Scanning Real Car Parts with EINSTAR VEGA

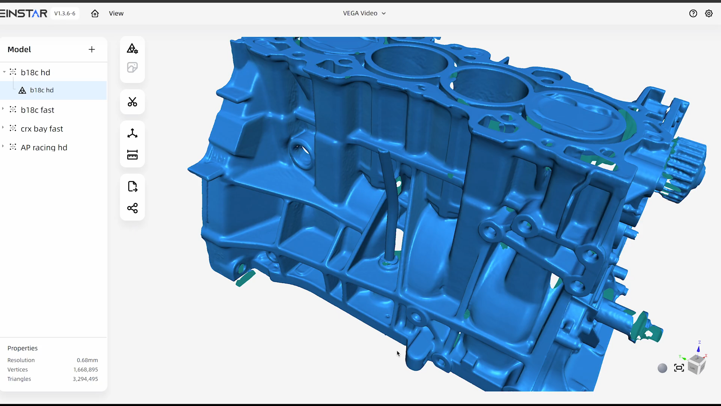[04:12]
and also some precision machine features that we can use to check the accuracy of our scans but we'll come back to this. So I scanned the B18 block on the fast mode first and in just a few minutes I had collected all the data I needed.
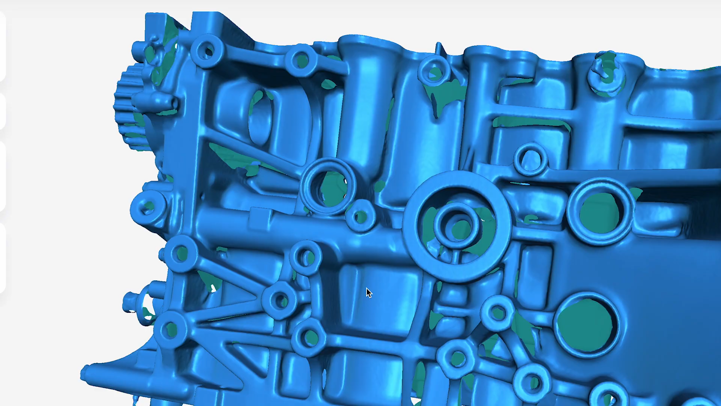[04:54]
This is typical when using a structured light scanner and it is an area where laser scanners shine but the holes in the resulting mesh files really aren't going to cause us any issues for our uses.
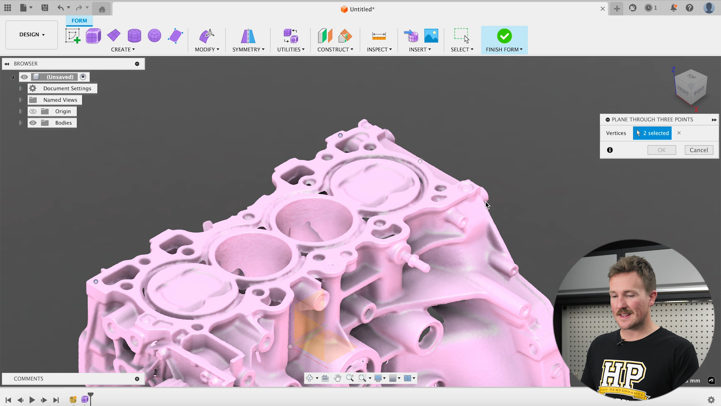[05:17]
If we insert the mesh file into our Fusion software we can then set up a plane on the top of the block.
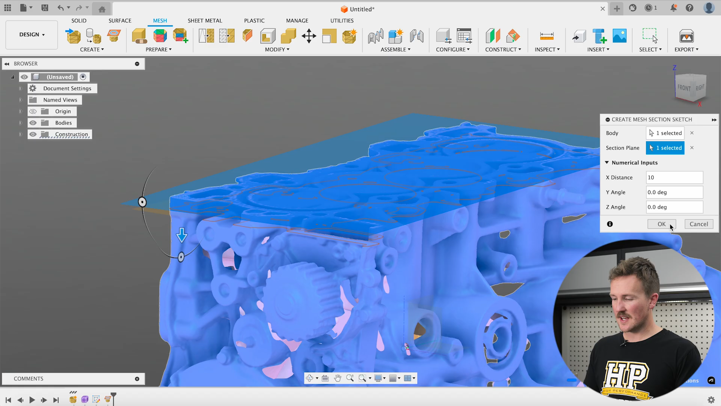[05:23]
Then we can create a mesh section sketch through the cylinder bores. Then we can fit circles to the
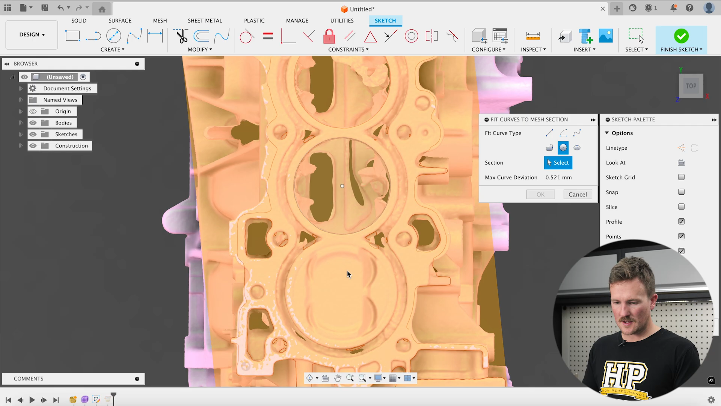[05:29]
mesh section sketch allowing us to measure the size and the
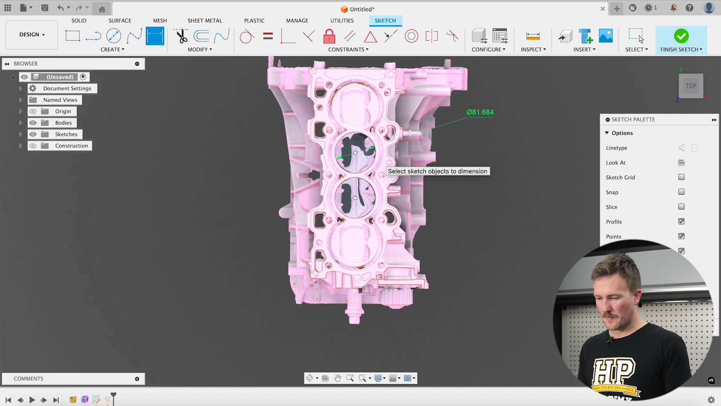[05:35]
spacing of the cylinder bores and compare these to physical measurements to check the accuracy.
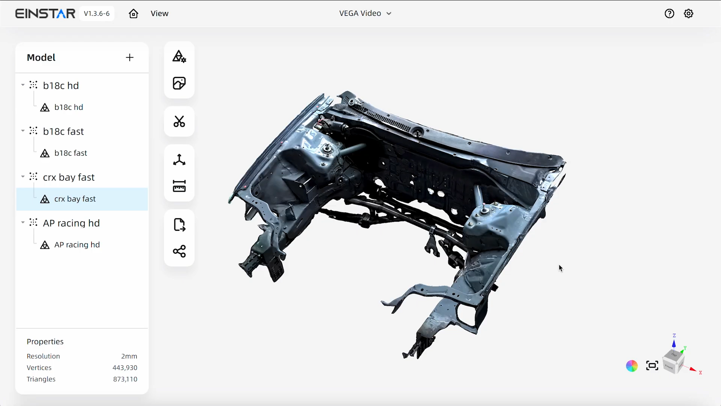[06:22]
The last scan we took was of a large part or in this case actually an area being the engine bay of our Honda CRX and we took this scan on the fast mode. It scans like this where the fast mode and its wider capture area really shine efficiently tracking and capturing data and dealing with uneven lighting.
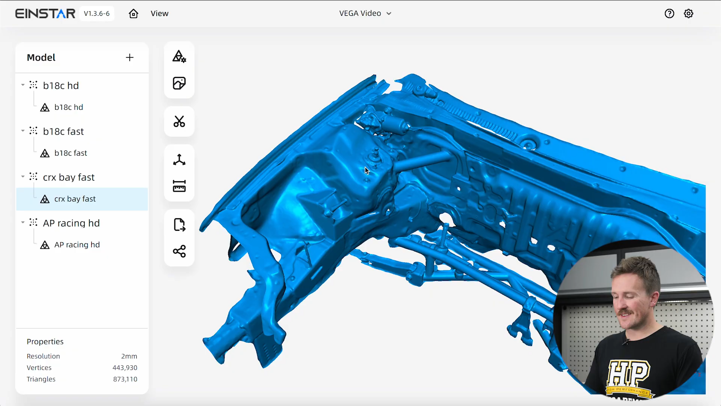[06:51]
So overall it's looking pretty good but if we zoom in you can clearly see the lack of resolution around the finer details like the strut top bolts here and this might not be a problem depending on what
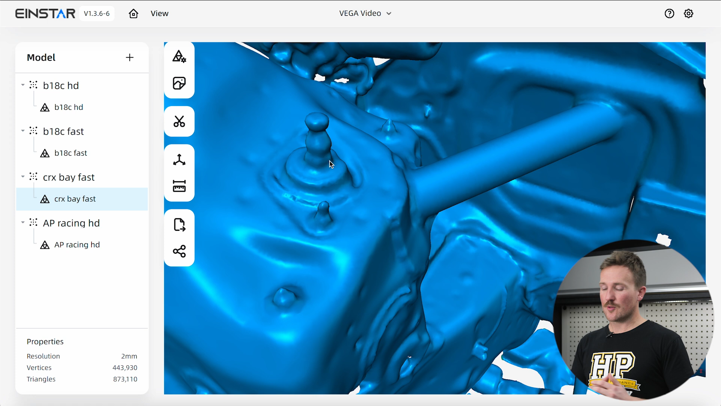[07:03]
you're working on you could always crank up the resolution and just pay a small price in the processing time to get some of that resolution back. So what's the verdict? Well while we were impressed with the original Einstar this is a step up in the scanning experience and also the resulting scans.